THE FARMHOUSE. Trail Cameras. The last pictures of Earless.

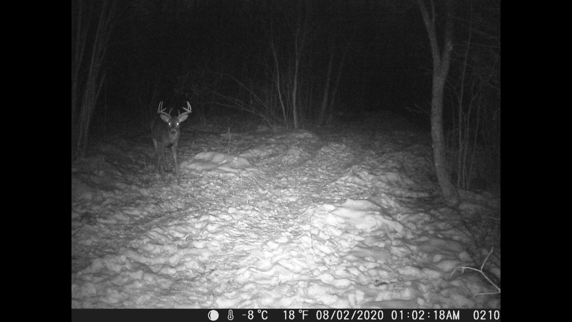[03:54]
Well, on the after deer hunting ones, we're still seeing a couple bucks. That one is a really nice buck.